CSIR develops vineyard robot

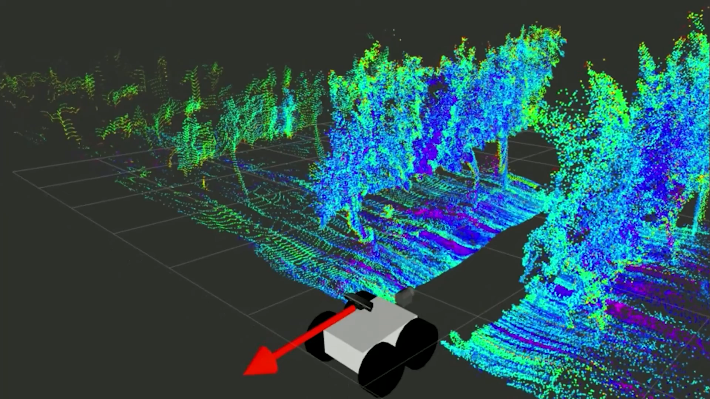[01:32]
It'll measure on a point-by-point basis and fairly high resolution what's happening to each plant. We provide for each plant actual geolocation tagging, so you understand which plant you're busy measuring.
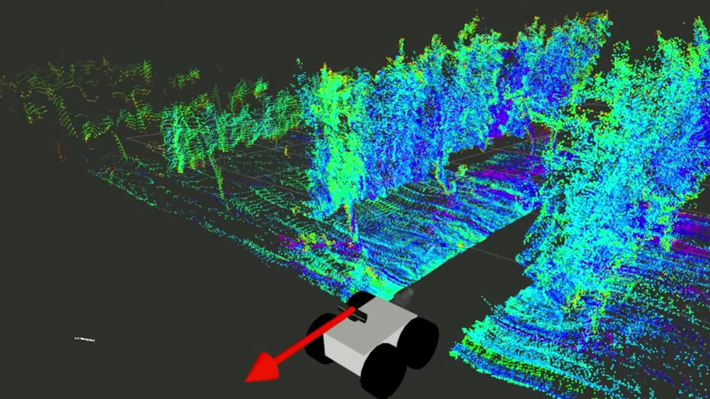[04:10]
For instance, the sensor that's being used for the hyperspectral imaging.
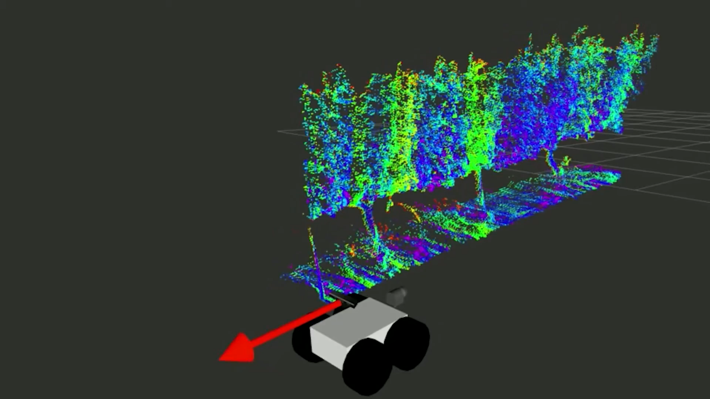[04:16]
We're busy with a local company and seeing if we can't do a local development together with them versus importing millions rand or sensors.